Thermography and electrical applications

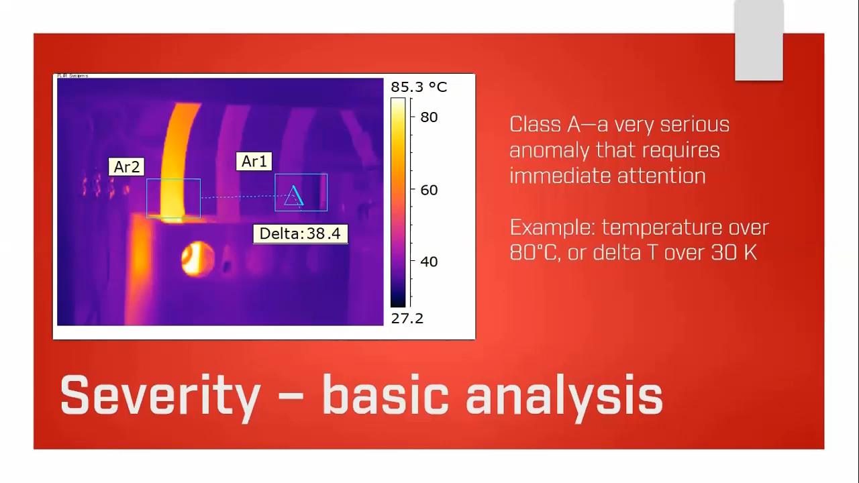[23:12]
On screen: scale top 85.3°C
here of having good understanding of thermography and being able to measure delta t correctly if you don't if you miscalculate the delta t you could misclassify how serious this problem actually is this example shows we've got a delta t of 23 degrees c and based on our classification criteria this is a class b problem so you can sort of see it works on hv as well as lv
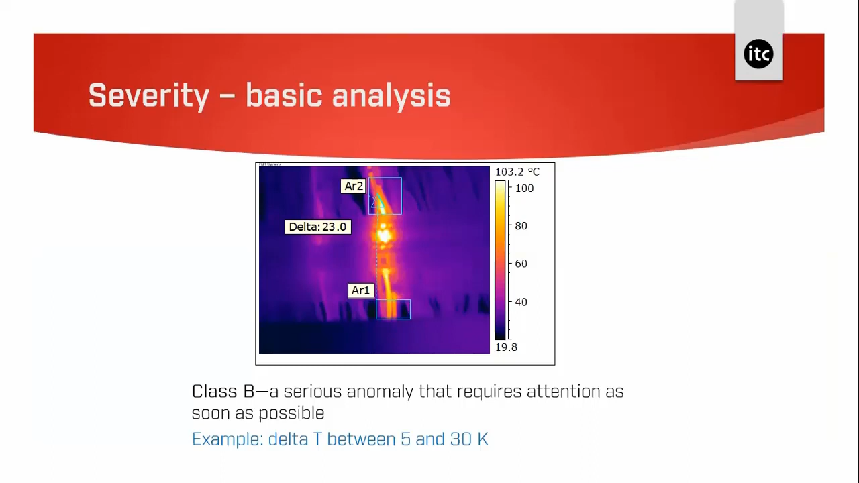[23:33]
On screen: scale top 103.2°C
this image shows a delta t of of 17.7 degrees again which is a class b problem
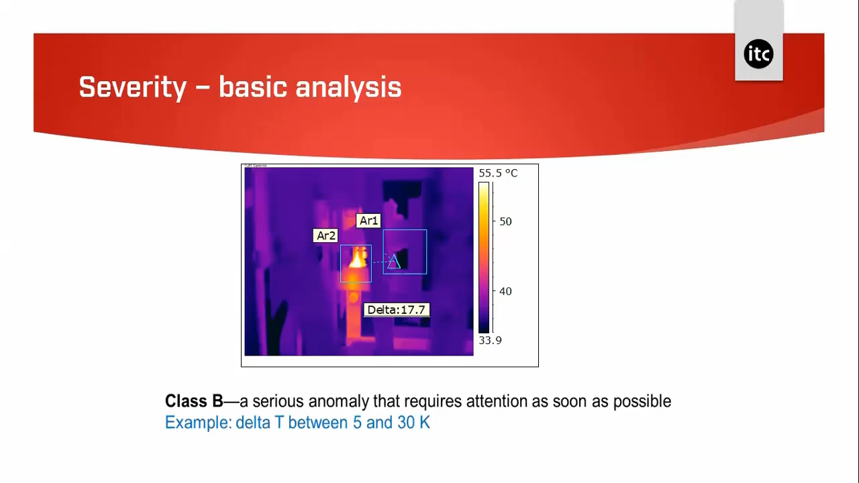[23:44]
On screen: scale top 55.5°C
and this is the last image it's a class a problem with a delta t of 34.1 degrees so from these examples we've seen how simple it is to classify the fault found which in turn
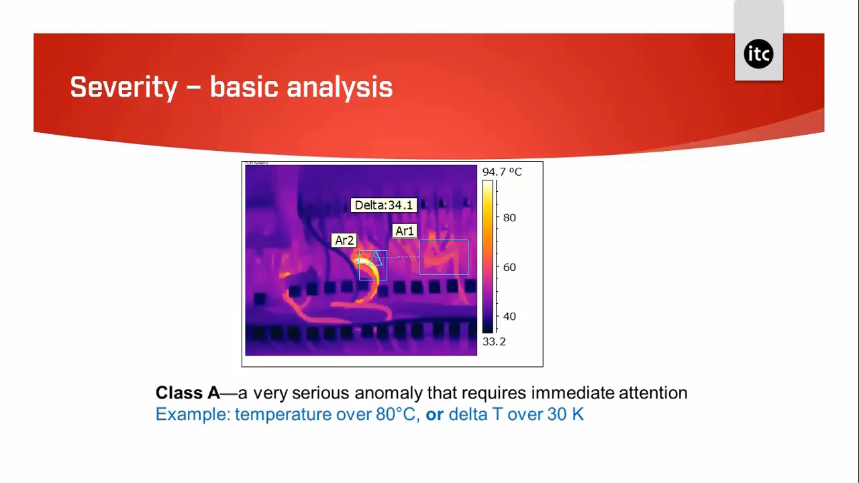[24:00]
On screen: scale top 94.7°C
helps in reporting the problem and working out repair strategy this one here if we've got um pvc cable and then the sleeving is burned off the cable what we can see is that the the gas is ignited and damaged the insulation in the middle of the cable so the delta t in
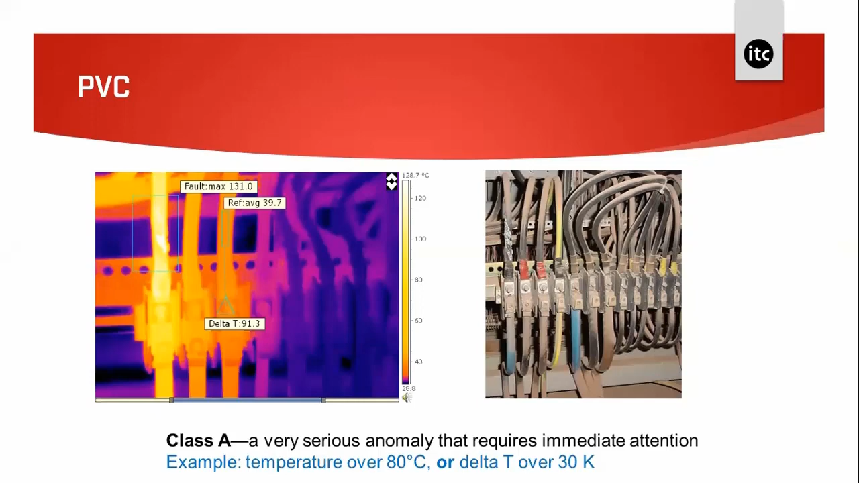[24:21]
this image is is 91.3 which pushes this into a class a situation straight away
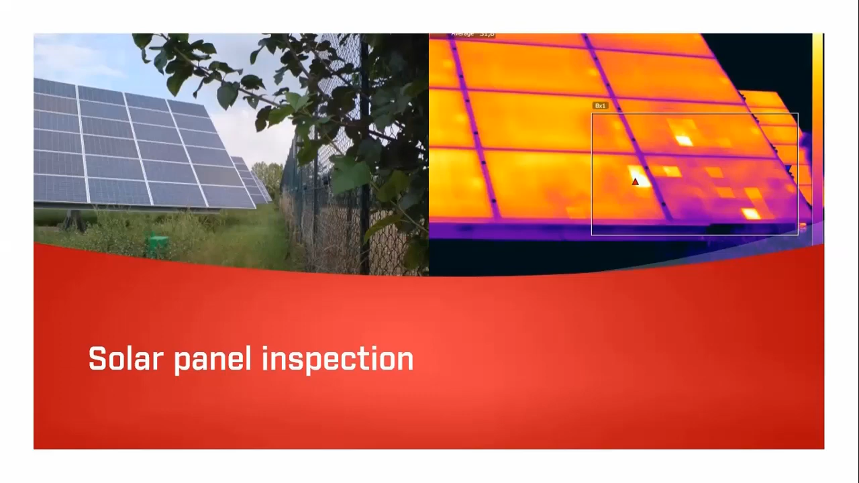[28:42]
panel and you can recognize the shape of the glass surface of the IR picture the cells will cool down when the shadow moves away and this is just one consideration um of looking at solar panels with thermography these are defective cells these are solar panels on the roof we've got two defective cells in that panel they're just not uh able to convert the energy from the sun um into electricity and they've really just got hot and we've used
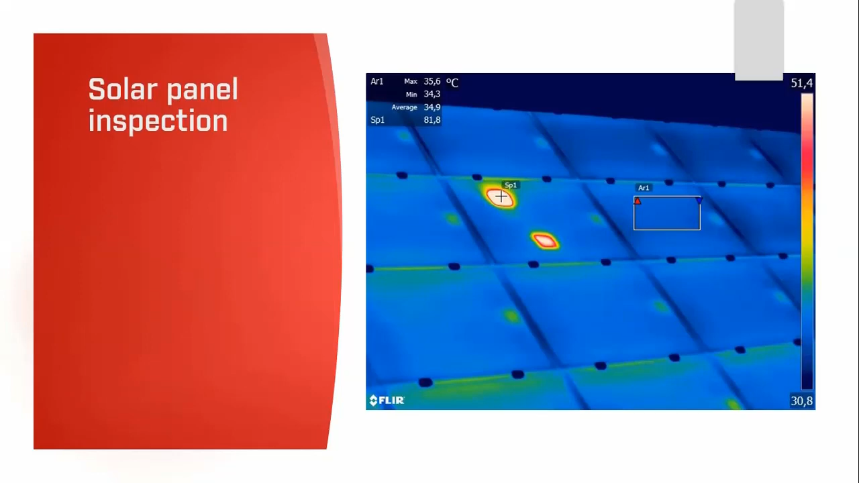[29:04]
On screen: spot 81.8°C, max 35.6°C, min 34.3°C
quite a high resolution camera on this um it was a 640 by 480 pixel resolution when we look at cooling and transformers most of the cooling tunes in this image are are not working what i've done i've put a profile or a line tool in the software to show the comparison between working and non-working cooling tubes here you know great visual don't necessarily need to measure we
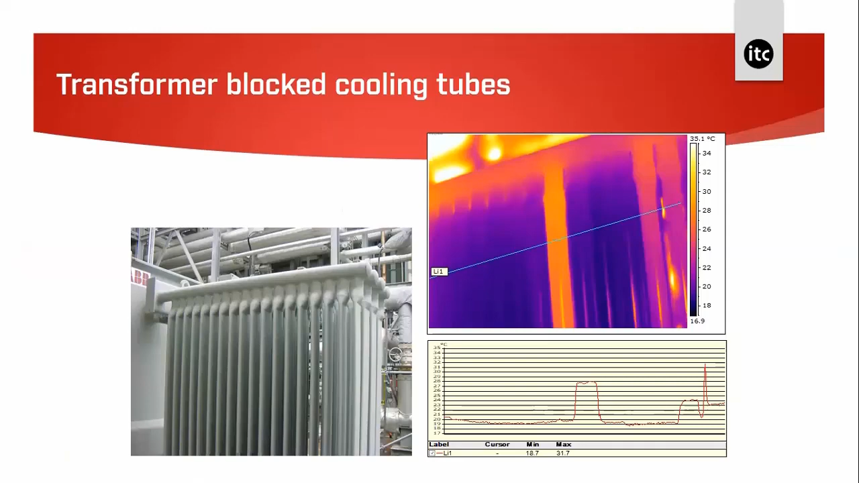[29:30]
On screen: scale top 35.1°C
just need a visual on this a qualitative approach to say yeah this these are working these aren't if we have a look at this one the the image on the left hand side the cooler section in the left hand image shows a problem with cooling on the transformer and we've identified it with the camera that we've got an anomaly on further
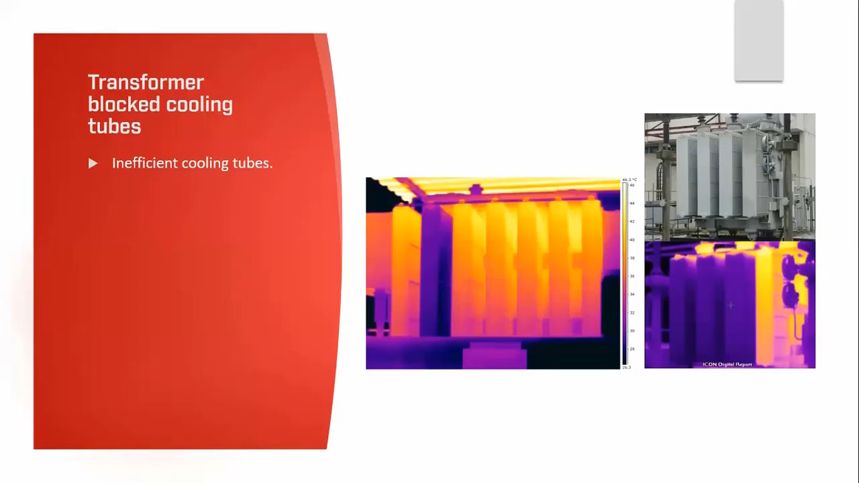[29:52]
investigation of this the the valve at the top of that uh compartment was blocked so it was unable to to do its job these are oil filled circuit breakers what we're looking at is an indirect measurement that the heating source may be some distance away and for this reason it's difficult to estimate the internal temperature accurately just by looking at the outside it must be remembered that that these these oil filled
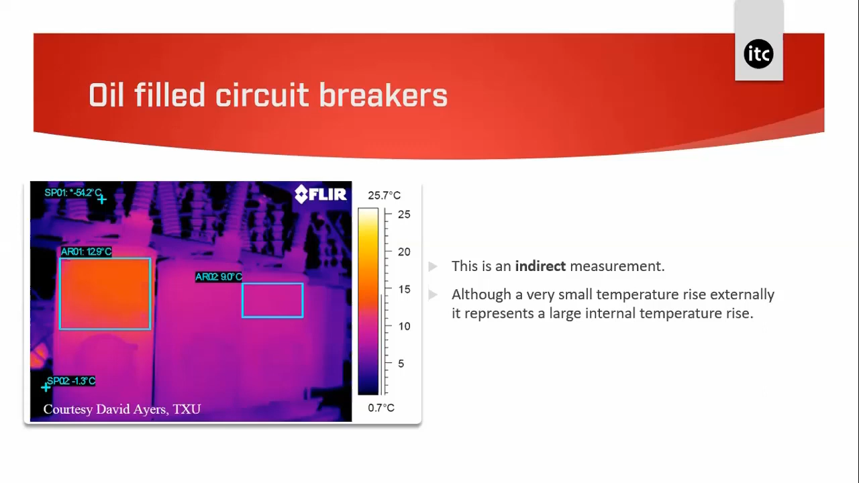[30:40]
On screen: scale top 25.7°C, scale bottom 0.7°C
could indicate that we've got a 10 or so degrees um delta t on the inside try to take advantage of geometry when we're looking at things this is actually a contactor and we've got some some copper connections coming out of the bond with the contactor uh try to take advantage of geometry of painted areas areas or of some high emissivity attached components and if we just look at the copper buzz bars we'll have difficulty taking an accurate temperature measurement or detecting a problem because they are shiny they've got low emissivity however if we look closely at the paint on the bolts there is a different emissivity on the paint
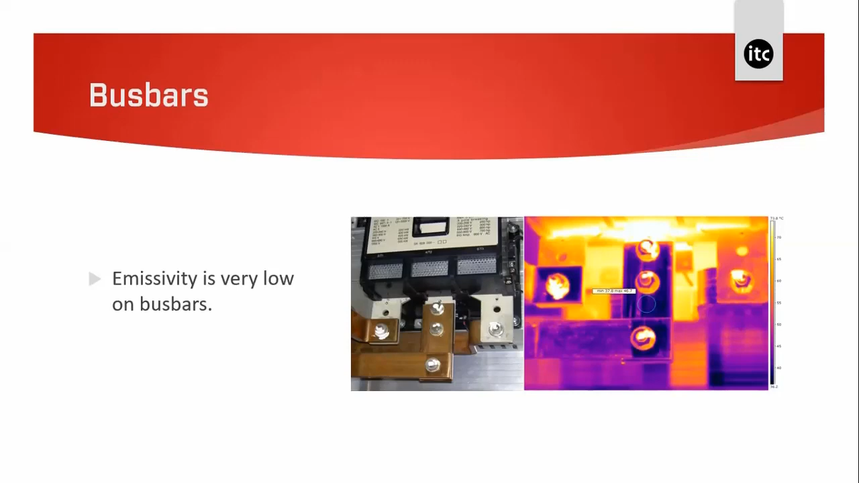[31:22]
compared to the bolts that could give us an indication of temperature there is actually between the top bolt and the bottom bolt we've got a delta t of 10 degrees so there is a problem on this contactor when we we've got um a poor installation conductors or cables of of the wrong size this is a 40 amp molded case circuit breaker used on a machine for a disconnect the the breaker is three phase but only two of the phases are actually used and if we notice the heat on the load wise in comparison to the line conductors certainly a sign to look a bit deeper even in the infrared image the load conductors appear smaller than the line and the line is um diameter six and the load is diameter 12.